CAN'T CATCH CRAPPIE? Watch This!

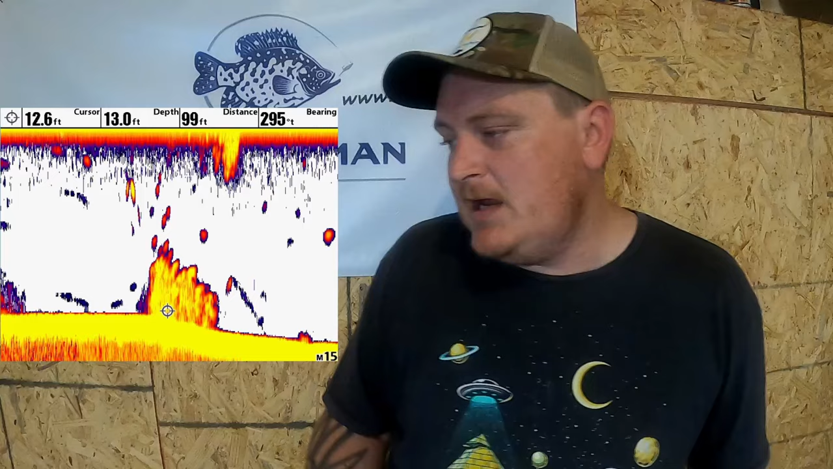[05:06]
And this one is just your plain Jane brush pile that you will find on a 2D sonar.
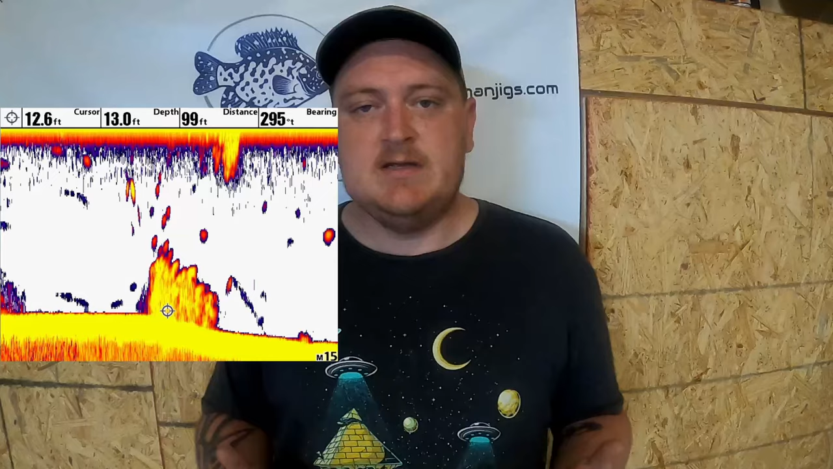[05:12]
You've got a piece of structure that's connected to the bottom as you can see right here where the arrow is. That means that this structure is connected to the bottom. It's not fish. It's not whatever.
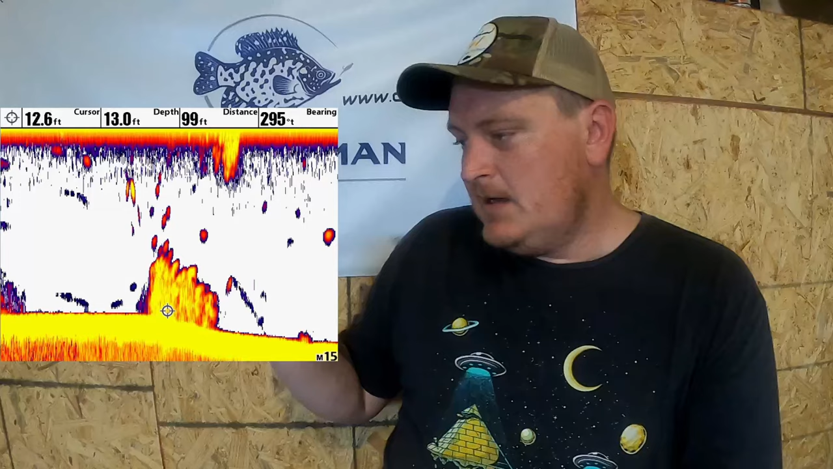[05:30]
And it goes up until let's see this 12 feet of water that brush pile goes up to about 6 feet of water. So when you tell people that you're fishing 12 feet of water or you caught your fish in 12 feet this is what exactly what I'm talking about. In reality you're fishing 4 feet of water. Because you see 1, 2, 3, 4, 5, 6, 7, 8.
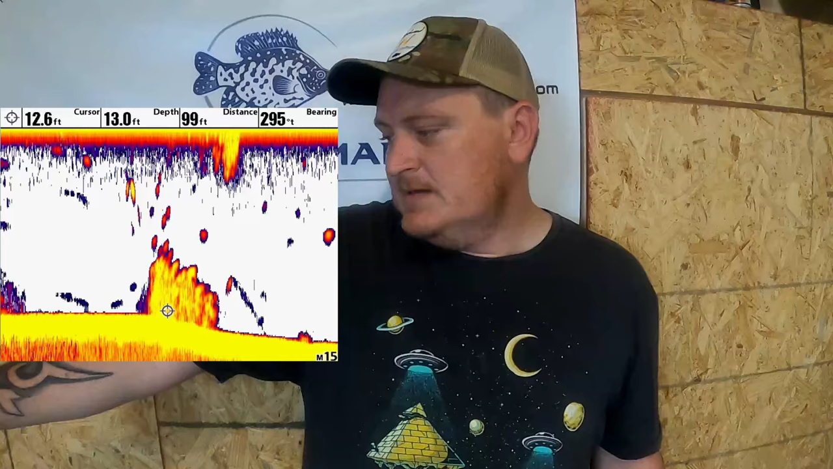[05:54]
There's 8 crappy on the screen right now. And every one of those fish is not 12 feet deep. So when you ask a question in your Facebook group or you ask your buddy hey what depth you caught your fish in and they say 12 feet.
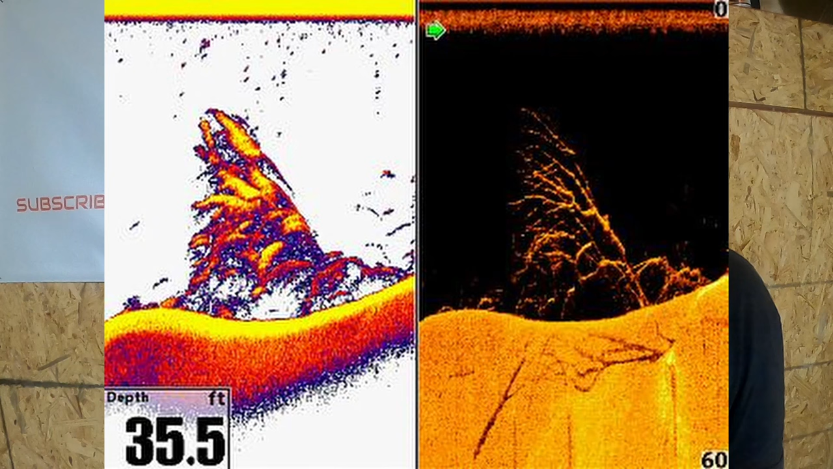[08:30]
On screen: depth 35.5 ft
We're going to pull up this huge lay down. You got 2D and down imaging right beside each other. This is in 35 feet of water. Now the cool thing about this is it shows the power of mega imaging. If you've never used a hummingbird unit with mega imaging, you get some of the clearest images imaginable for side scan, down scan.
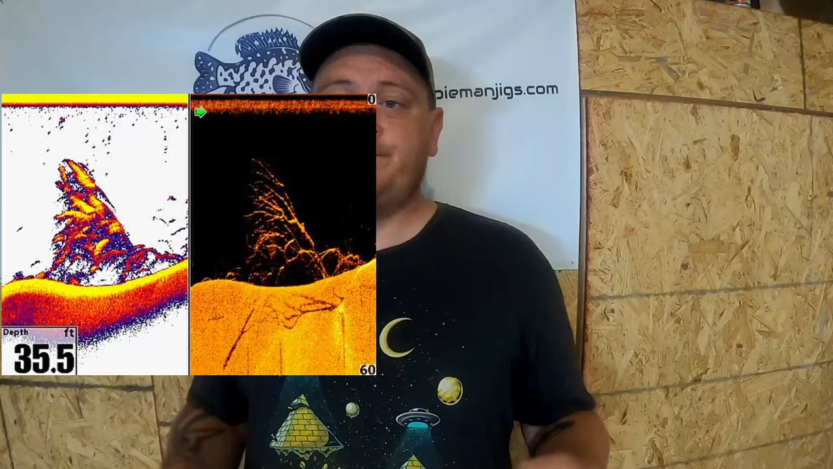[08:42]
On screen: depth 35.5 ft
Now the crazy thing about this is I don't see a single fish on this brush pile. In my expert opinion. So I'm going to zoom in on it myself.
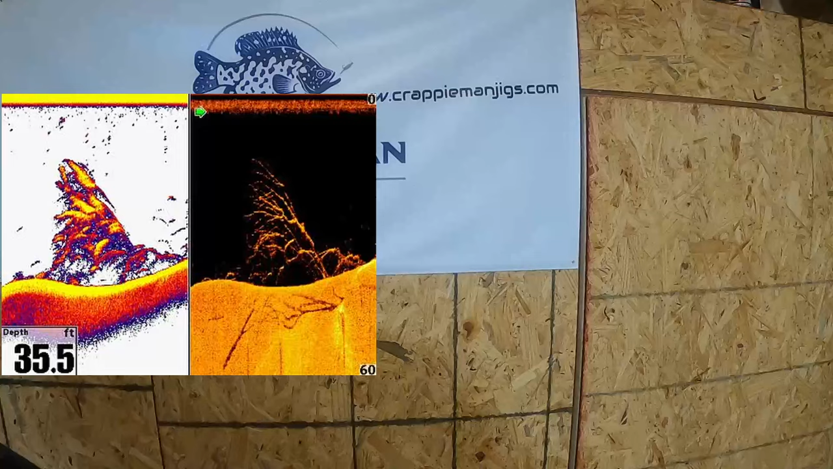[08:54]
On screen: depth 35.5 ft
And yeah, all I see on the down imaging is tree limbs.
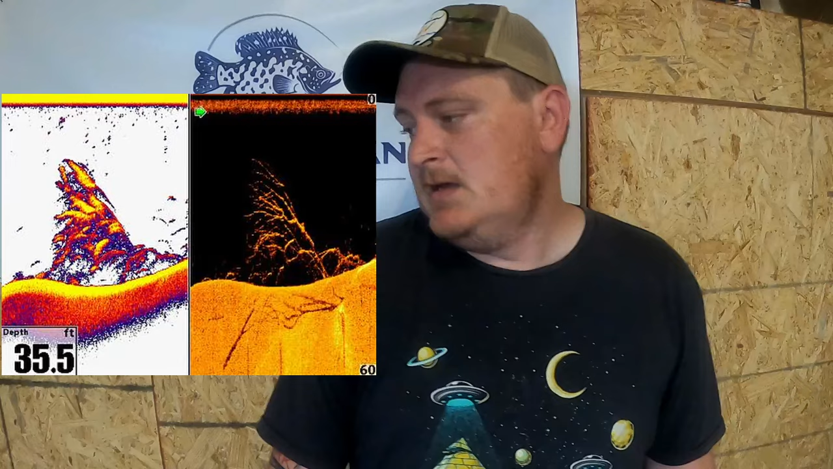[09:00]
On screen: depth 35.5 ft
Now if you were looking at the 2D sonar, you might think they could be a couple fish over there at the beginning of the lay down, but I would not fish this brush pile at all because I do
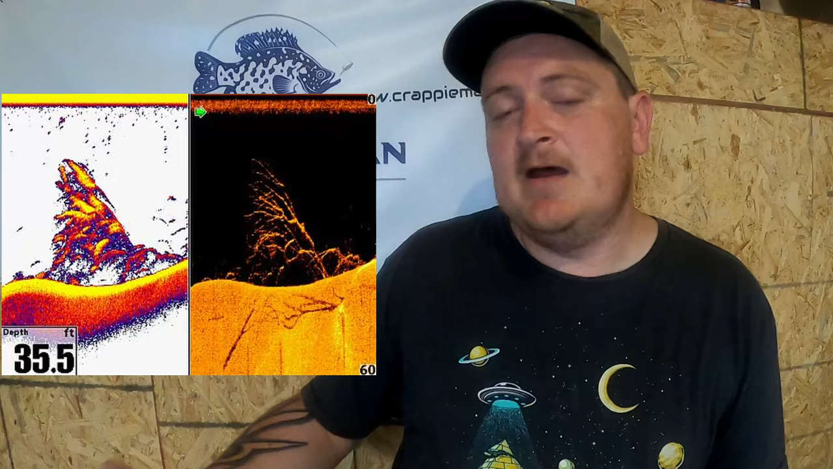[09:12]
On screen: depth 35.5 ft
not see anything separating from that brush pile. Now you may be able to shine a live
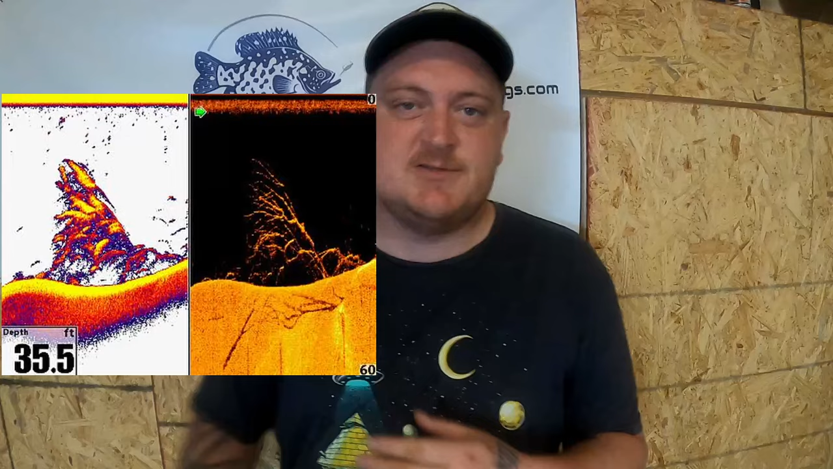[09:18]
On screen: depth 35.5 ft
scope on it and there could be some fish inside that brush pile that you couldn't see on anything else.
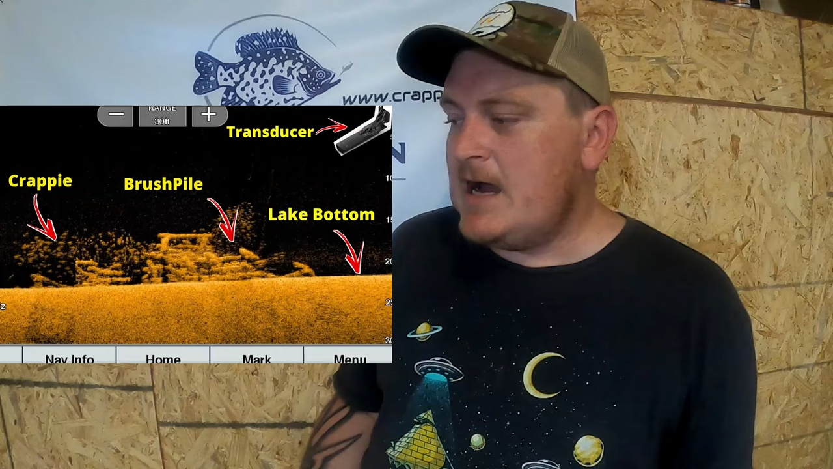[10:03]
When I'm looking for crappie on down imaging, I want it to look like somebody took a handful of rice, threw it in the water, and it all just got on top of the brush pile. That's a stacked brush pile. Now, your bigger fish are probably not going to be in this pile. Every one of those fish is probably small on this image. I mean, there's probably, you know, a couple good ones in there, but most of the time when they're super, super stacked, you're going to catch average size fish. Now, if you find the brush pile that's got like four or five on it, that's where your big ones are going to be.